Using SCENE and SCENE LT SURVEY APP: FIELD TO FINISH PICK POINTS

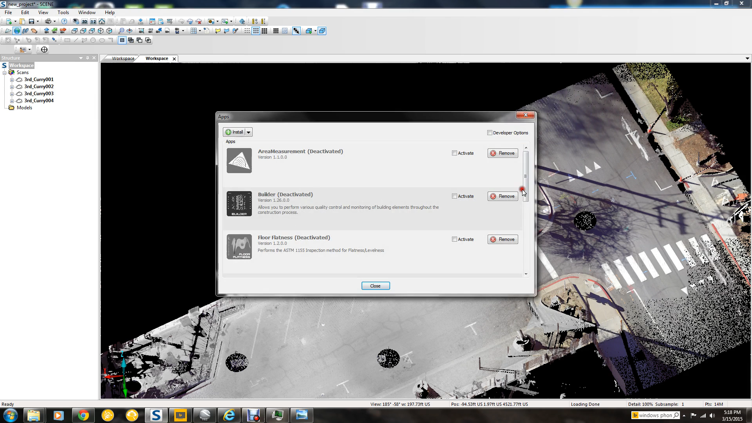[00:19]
we would go to Tools, Apps, and then scroll down through your apps, find the Surveyor, it's already active.
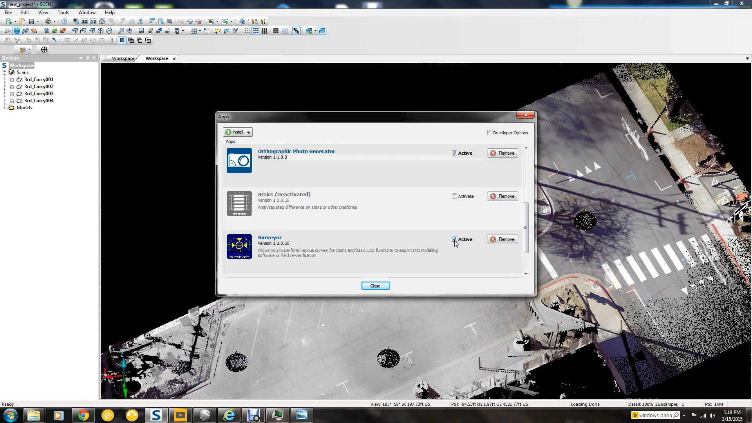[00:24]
If it wasn't, we'd simply check that box, and it may blink a couple times and then be active. And when it's active, this icon comes up on the toolbar, and you click on that, and that opens up the toolbar for the Survey app. Now, what I'm going to demonstrate within this app is the use of the Field to Finish Point Picker. That's what I call it, Point Picker.
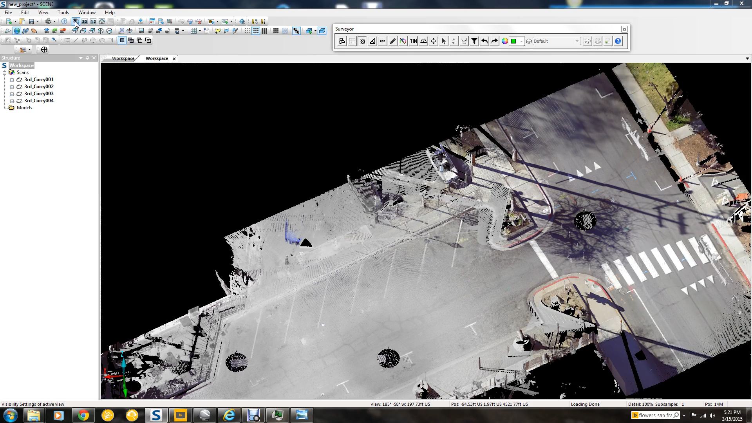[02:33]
I'm in Ortho View, and if you want to change your view, you would go to this little icon up here with the window, I mean with the eyeball, hit it, and you would pick Ortho instead of Perspective.
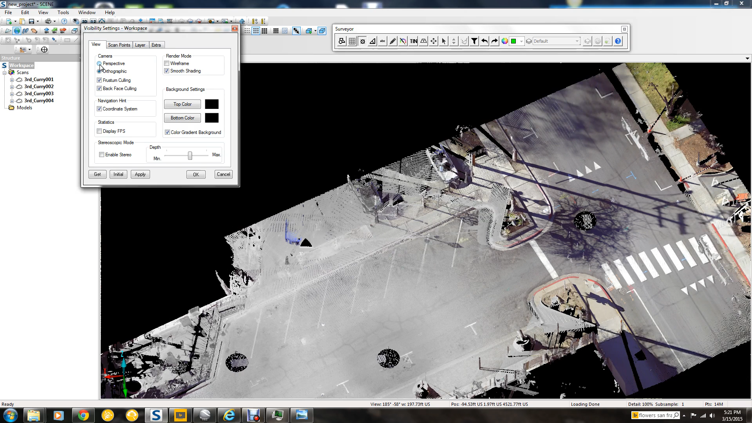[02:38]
I like Ortho better because everything's the same scale, and I can navigate a little better in that. So, I'm going to just use my center wheel and zoom in,
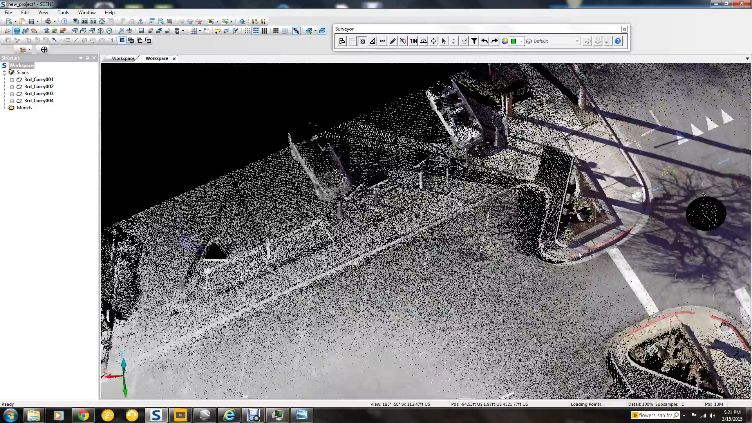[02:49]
and I'm going to hold the center wheel down and pan, and come down onto this curb location here.
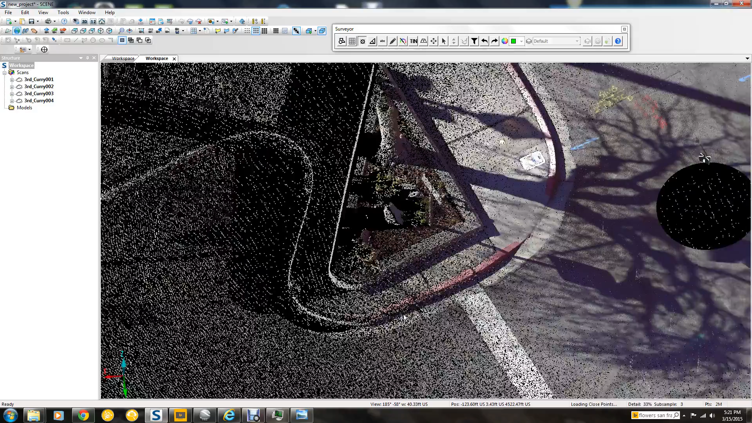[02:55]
And I'm going to start with this curve.
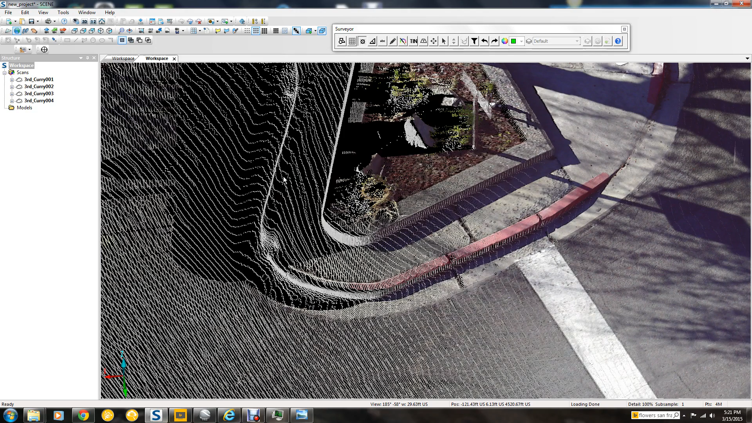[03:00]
There's a little, something broken out here, it looks like. Anyway, we can zoom in as much as you need to, to be sure that you're shooting the top of curb, and if you want to take another little look at it, hit the radius button here for a pivot point, and drop that someplace near where you're working, and then using the left mouse key, you just grab onto the scene and turn it,
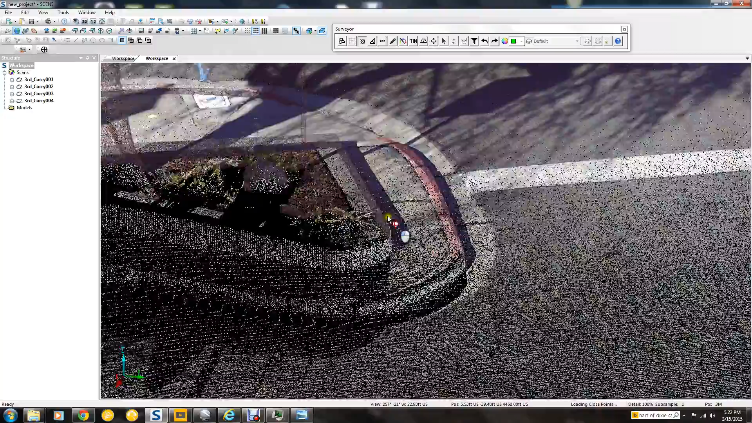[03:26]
and look at,
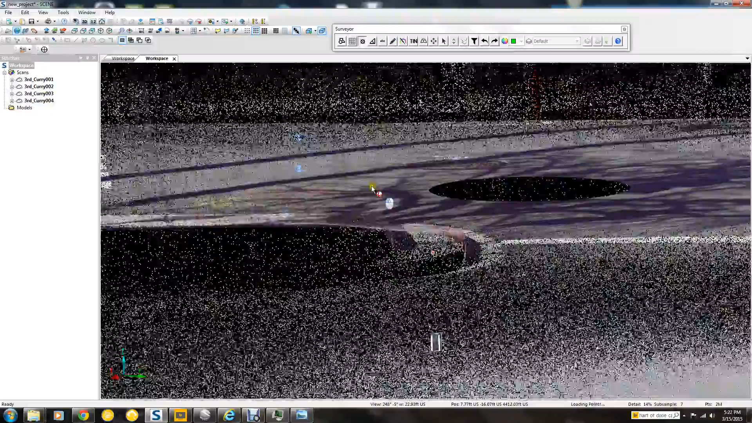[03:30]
look at the way the curb is shaped, so that you're satisfied, you know what you're doing.
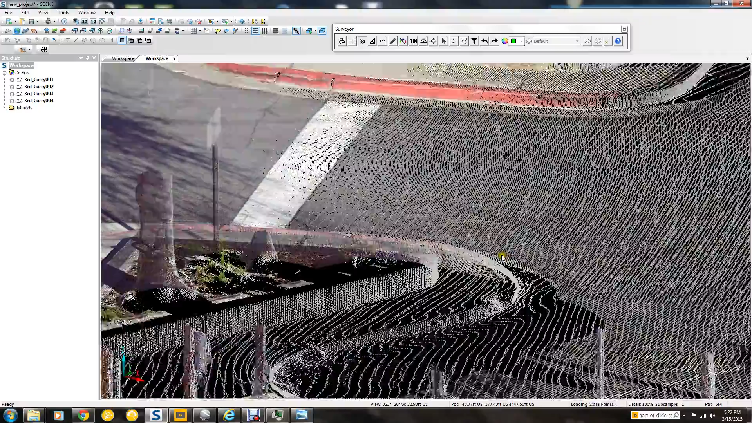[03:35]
And here's this little area that's broken out, so we'll probably ignore that like we would in the field anyway.
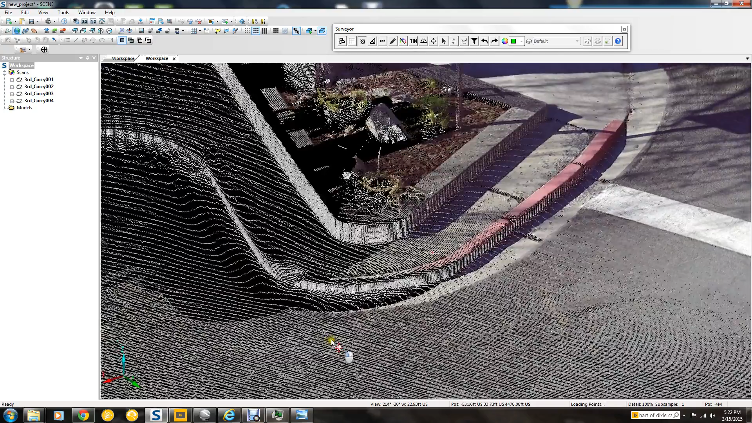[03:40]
So, alright, here's where we're going to start, and we have TC loaded in the field of finish, and if I hit my shift key once, it brings up another window, which automatically puts a space between the TC and whatever I type here. So, in our field of finish, the TC space BC is the beginning of a curve. I hit OK, and I'm going to select this point right here. So, now you see this little cone that I told you about the, I guess it's the radius of the top of the cone and the height,
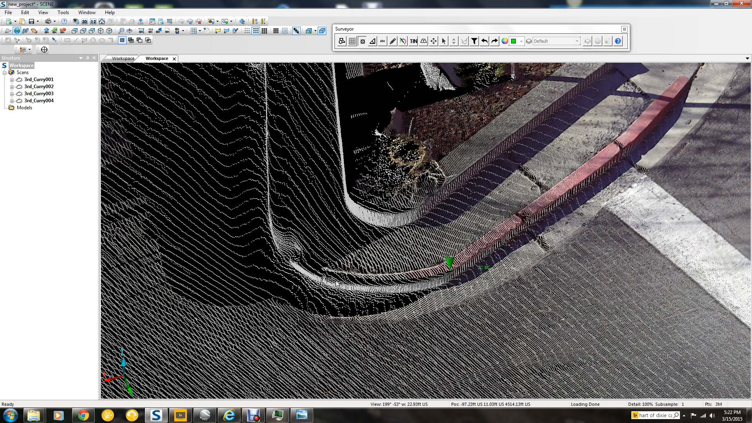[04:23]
and here's the description of this point, just TC BC. And then I'd pick another point here, and that would default to the TC. Now I want the end of the curve, so I hit the shift again, and I type in EC,
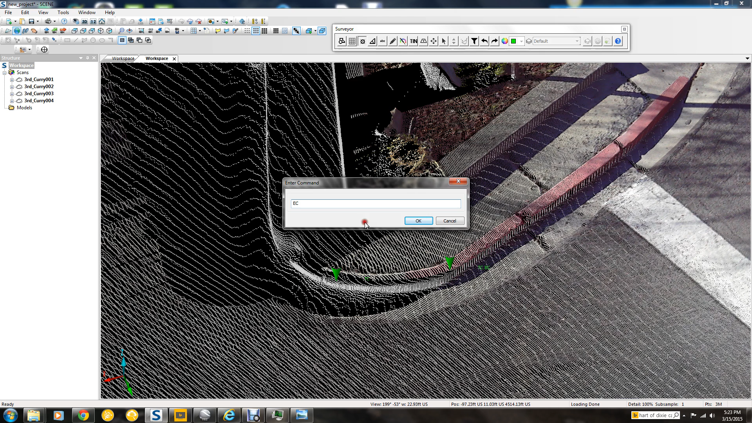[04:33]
OK, and I click here. And then I would move over to the next point, the next BC, and hit shift again, and put in BC, and then click on that little BC point right here. And then I've got the TC BC, and one of the points in the middle of the curve, and then over here at the EC.
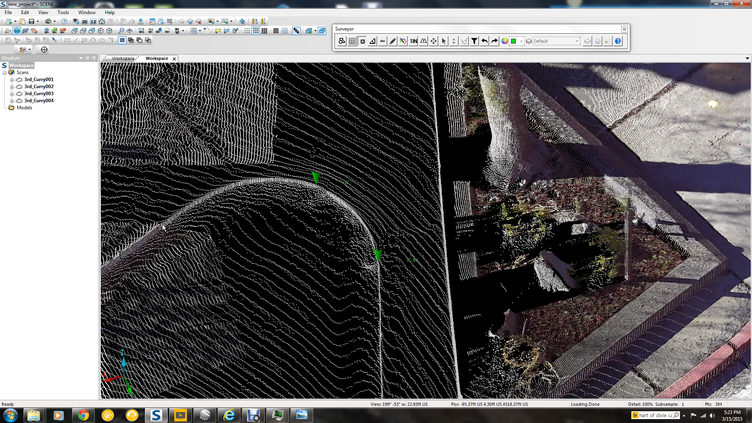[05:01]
Now I'm looking at these scans, and something, I just wonder what the shape of this really looks like. So, right now the tool is set up that if I hold the shift button, and click here, and then click here, it's going to analyze this and give me a little cross section of right between wherever I clicked. But that takes a little bit of time, so I'm not going to do that right now.
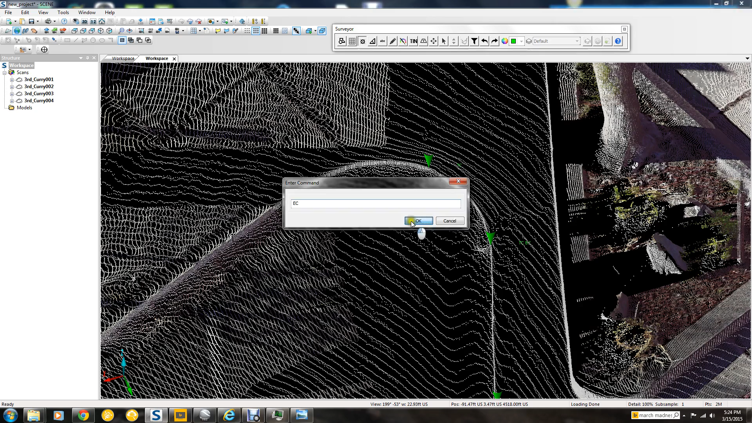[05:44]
But it just tells you not to hold the shift key down while you're clicking. Just hit it once, and this comes up. Just hit it once and release, and then put in your next description, and click on that. And then we've got the EC.
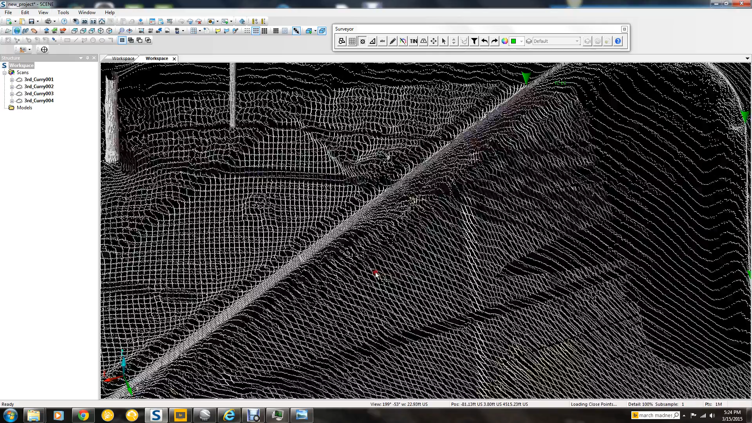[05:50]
And then we've got a nice long tangent here. And we can put something in the middle if we want. Just go along every so often.
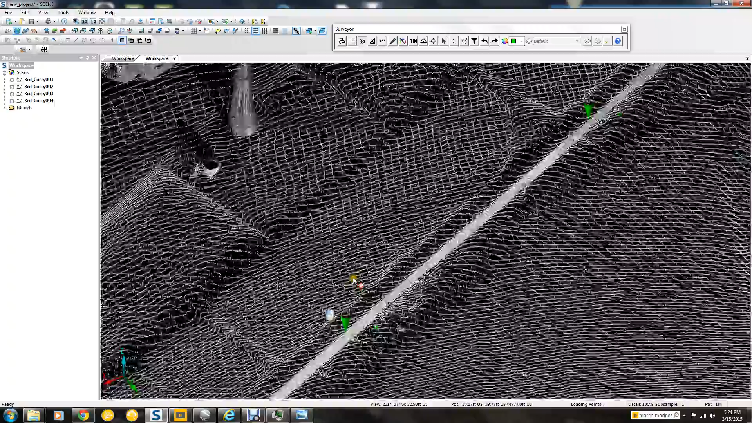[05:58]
Oops! I forgot to push the wheel down. It sent us on a tailspin. So, then we click on the TC here. Let's take a little check, look at that, and see if we like that one. Oh, see, I missed. And that's not a good one. So, what we do is we just simply undo the last one, and then repick it. And there we go. We've got a better value here.
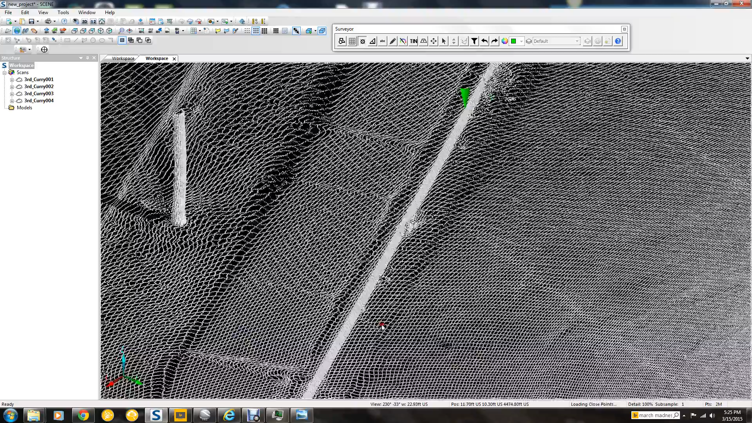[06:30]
It's like the rod slipped off the curb. This one looks good. This one looks good.
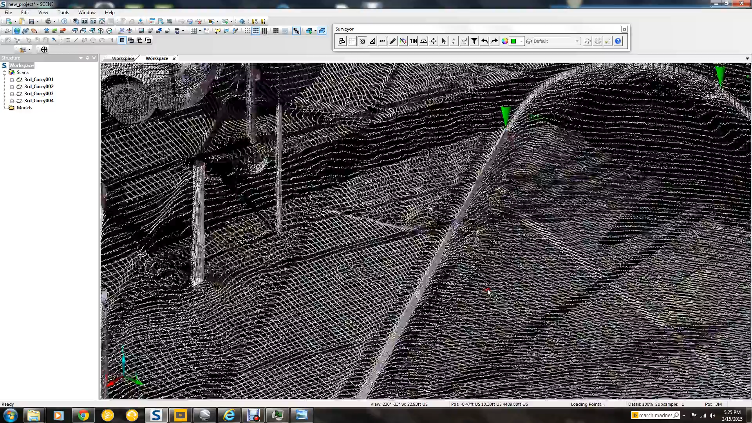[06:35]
So, you can go back and check it, and change it, if you like, or delete it.
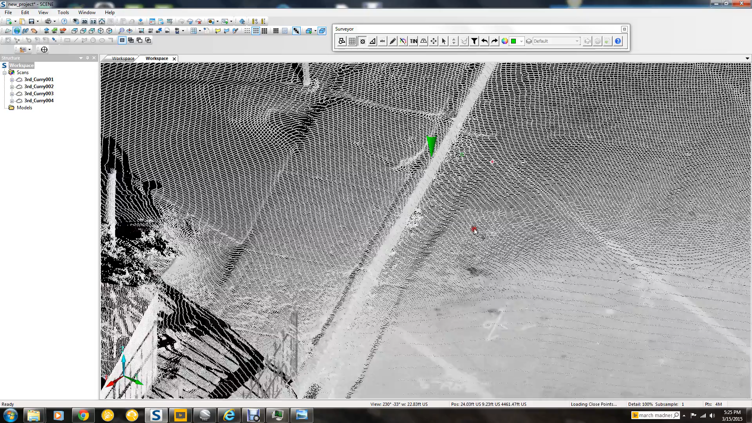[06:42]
And so, we're getting here to the end of this curb.
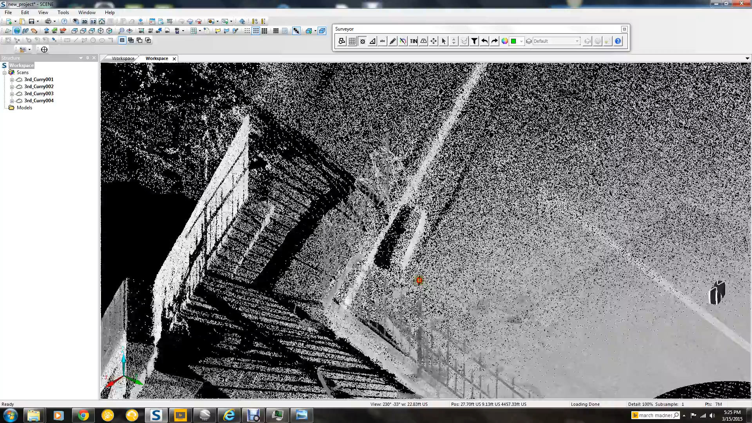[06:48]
And we'll take another radius point here and take a little better look at it.